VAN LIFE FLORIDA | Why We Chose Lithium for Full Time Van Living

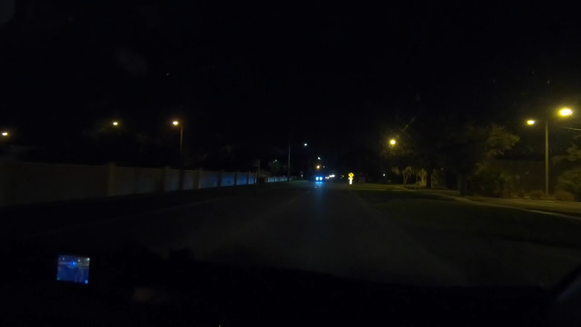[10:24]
wait is this it it says that's the next thing right here by the water what is that like a little a lake or something it's pretty i think someone was talking about that
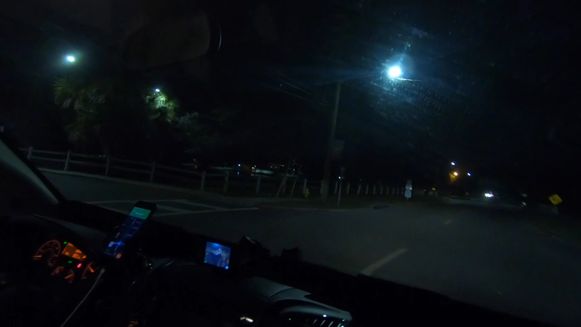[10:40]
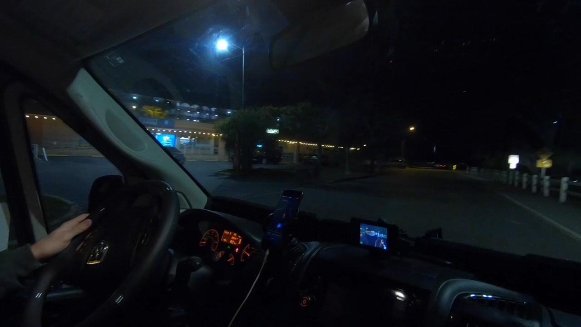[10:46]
is this it maybe it's in the back there
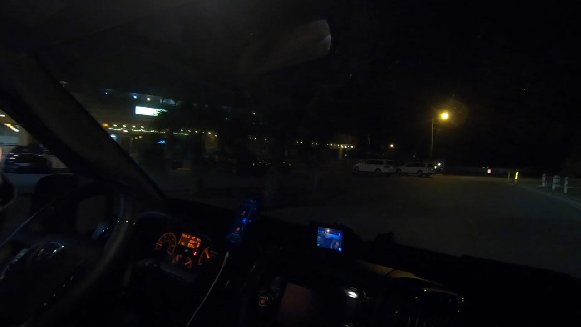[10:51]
hmm i don't know buddy i see a no i see a toe toe zone sign is that what it says that sign there says toe away zone